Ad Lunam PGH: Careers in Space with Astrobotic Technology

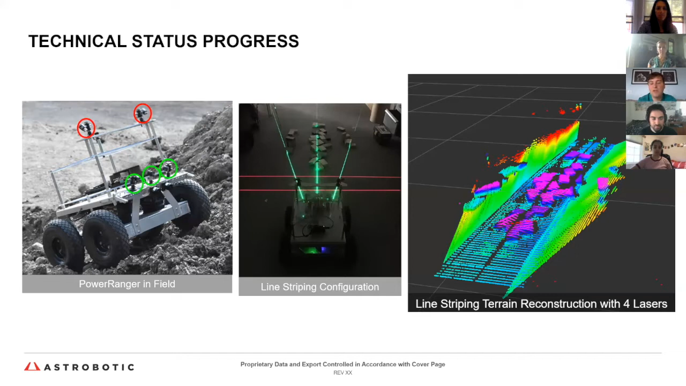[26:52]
Similar kinds of technologies to the autonomous cars. Not everybody uses lasers. Some do, some don't. Some use cameras. In this case, there's combinations of to put the 3D reconstruction back together. We've also been doing some testing.
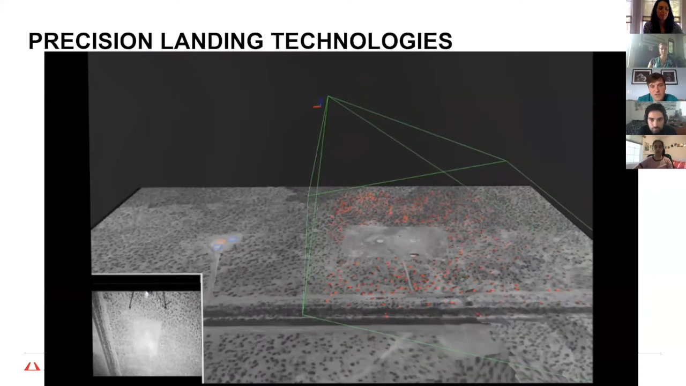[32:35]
So it's going to go up to about 250 meters in altitude, come down from there in a glide slope down to the landing site.
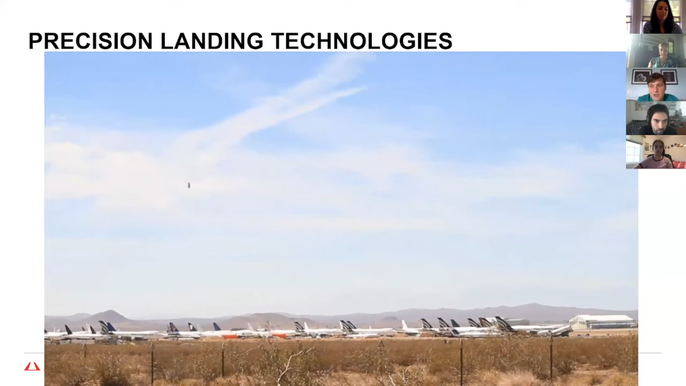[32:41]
We're scanning for any kind of hazards, rocks, and in this case, bushes,
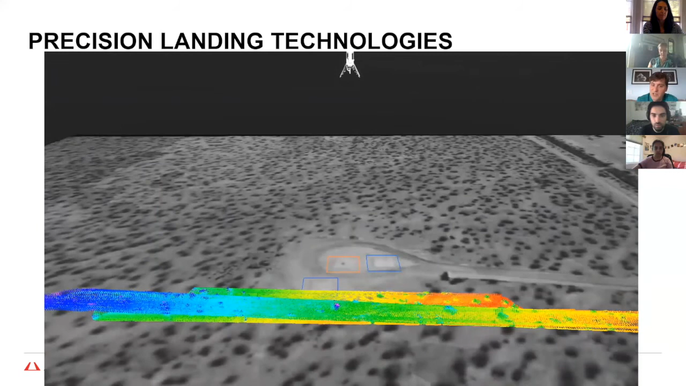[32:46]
and we're looking for a nice flat landing spot.